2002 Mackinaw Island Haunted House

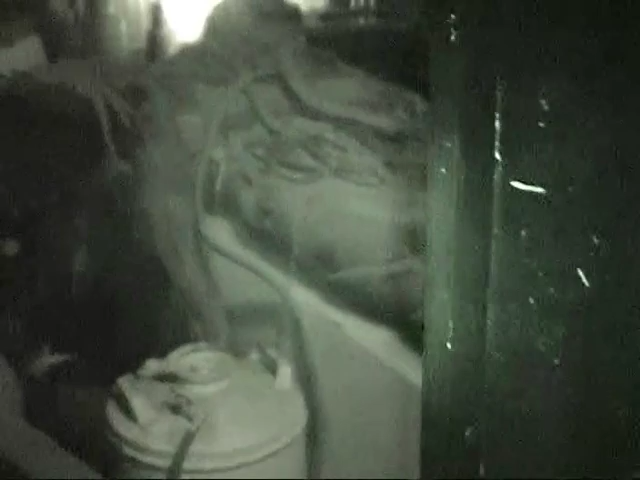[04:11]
Look at him. That's cool. Look at
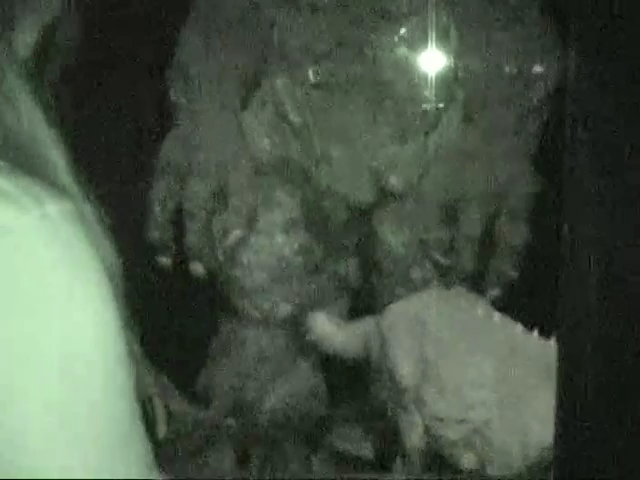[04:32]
That's the nicest deer I've ever seen. I know what that is. Look at that big ol' cyclops thing with one eye. That's pretty cool.
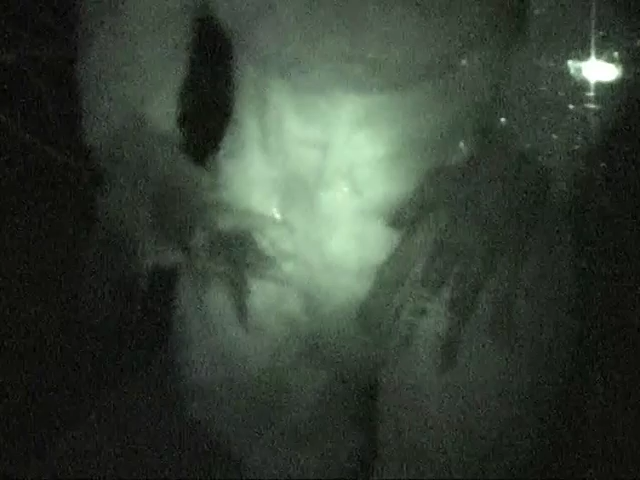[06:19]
Oh, he's pretty. The abominable moose.
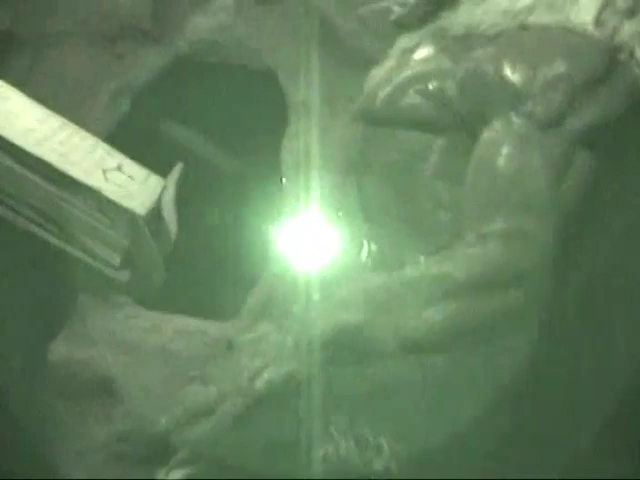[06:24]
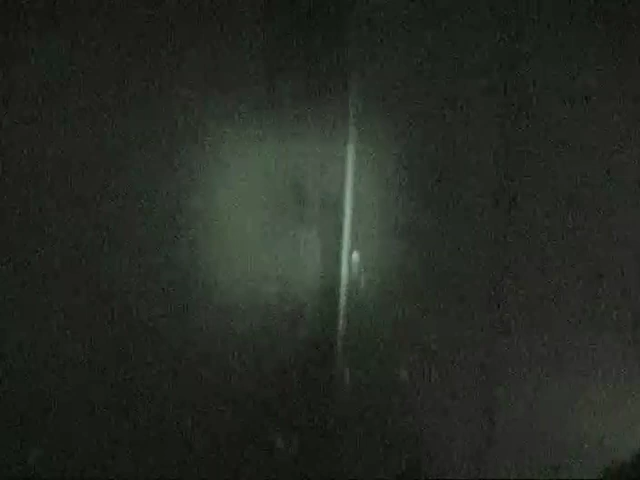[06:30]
He's got nothing done like it. Oh, yeah.
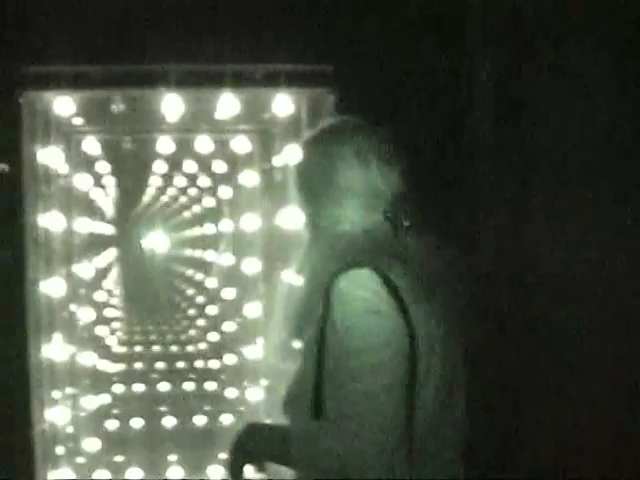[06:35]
Turn around, man. That looks like the, uh...
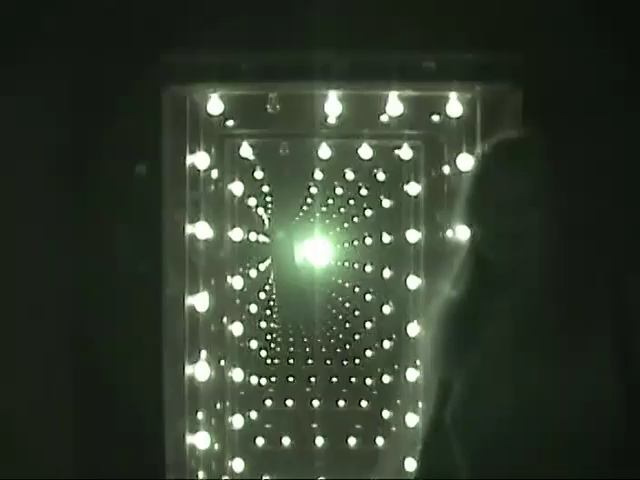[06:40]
That looks like the tunnel in Disneyland.
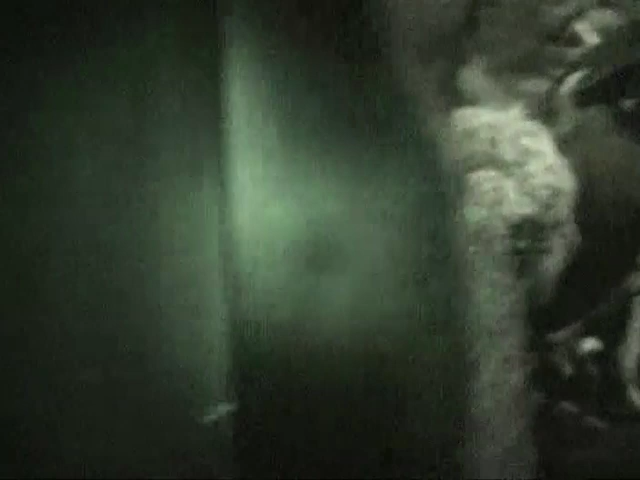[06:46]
Close to. What the hell is that?
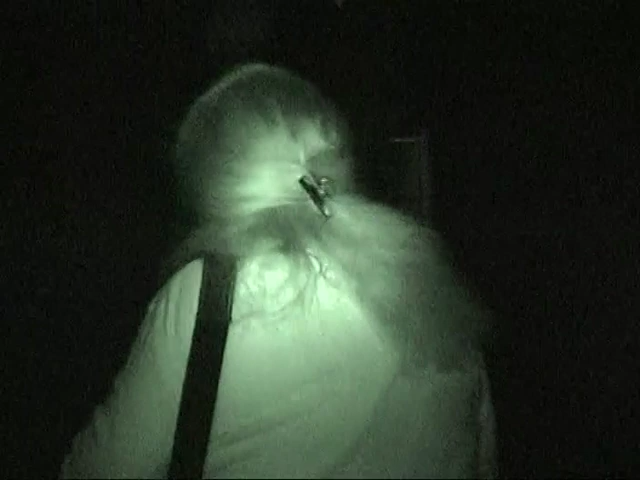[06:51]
That looks like the tunnel in Disneyland. That looks good. Excuse yourself, Mayor.
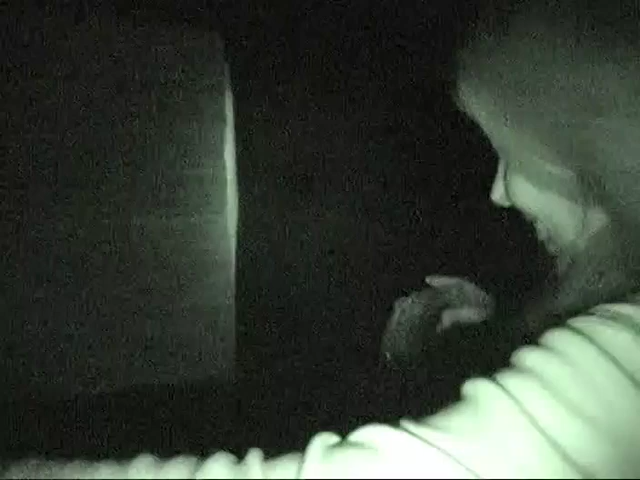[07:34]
I'm scared. I'm scared. I'm scared. Oh, that's the water zone.